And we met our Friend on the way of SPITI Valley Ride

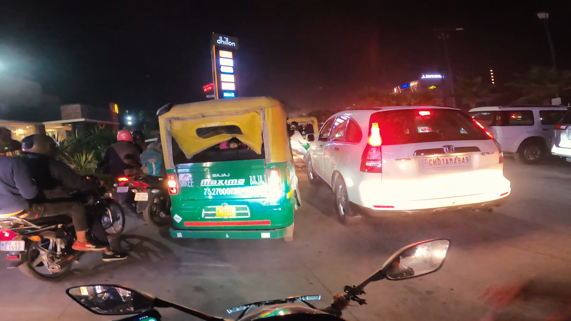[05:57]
ट्रैफिक बहुत ज़्यादा है आज, बुरा हाल है यहाँ पे चंडीगढ़ में। आते ही ट्रैफिक में फंस गए हैं।
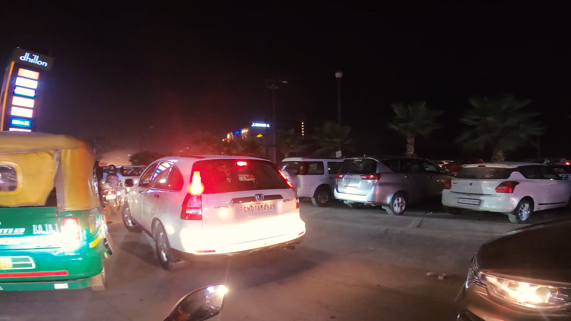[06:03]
माय गॉड, अभी यहाँ से 17 किलोमीटर्स हो रहे हैं, 37 मिनट्स। डेकैथलॉन से शॉपिंग हो गई है,
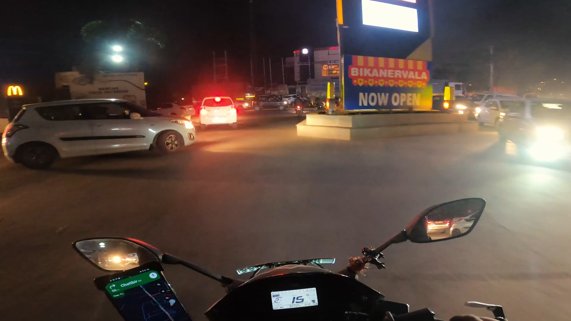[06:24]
इसलिए चंडीगढ़ से लेने पड़े।
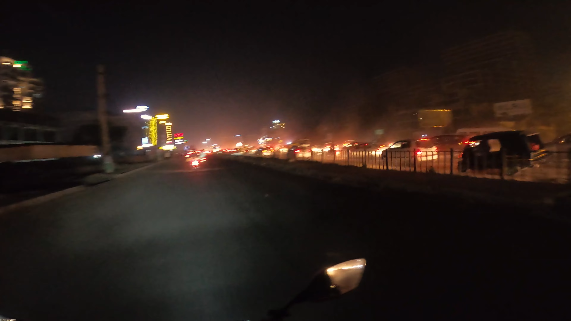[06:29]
आज चंडीगढ़ का बुरा हाल है, मिट्टी देखो कितनी है, कितनी ज़्यादा जाम, पूरा ट्रैफिक और पूरा रेत रेत। बाकी साइडों में बड़ा सुंदर है पर ये रेत और जाम जानलेवा है।
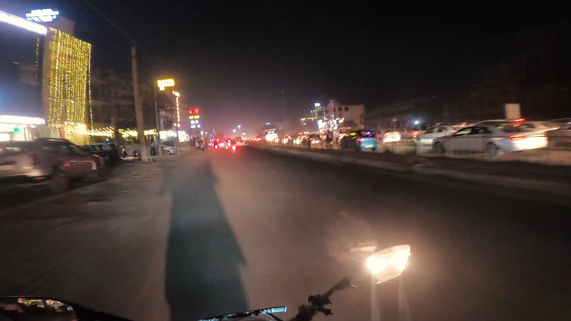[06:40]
सो फाइनली मैं अभी चंडीगढ़ पहुंच गया हूँ और थक बहुत ज़्यादा गया हूँ।